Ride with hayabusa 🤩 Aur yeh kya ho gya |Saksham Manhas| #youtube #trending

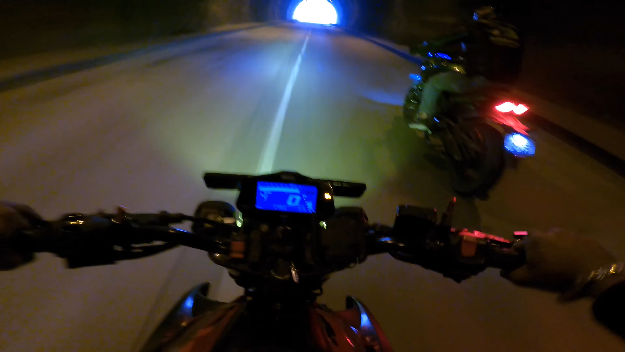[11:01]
साउंड आ रही है, ये है गाइस सबसे लंबा टनल। ओ गाइस साउंड देख रहे थे, आज बुल मान गए यार।